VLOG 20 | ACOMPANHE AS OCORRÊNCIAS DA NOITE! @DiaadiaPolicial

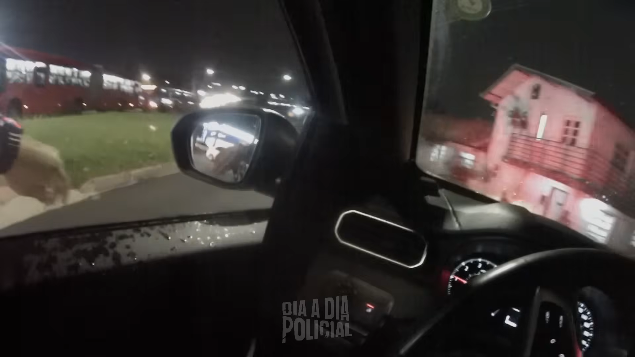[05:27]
Tá sem farol essa moto aí? Tá sem farol? Tá
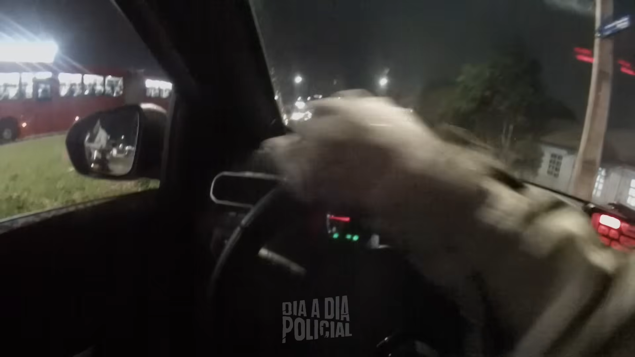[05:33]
ligado? Ele não tá segurando. Tenta manter ligado isso daí, tá. Beleza?